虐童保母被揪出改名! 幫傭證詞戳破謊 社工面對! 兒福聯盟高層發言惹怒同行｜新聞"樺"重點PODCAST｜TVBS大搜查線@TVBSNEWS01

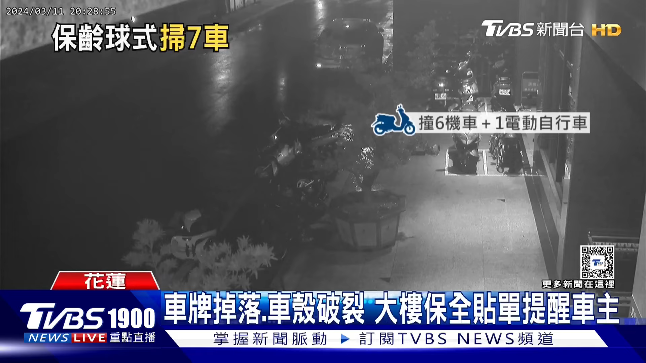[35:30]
驾驶发现闯了祸下车查看扶起一辆机车之后没多久居然直接开车离开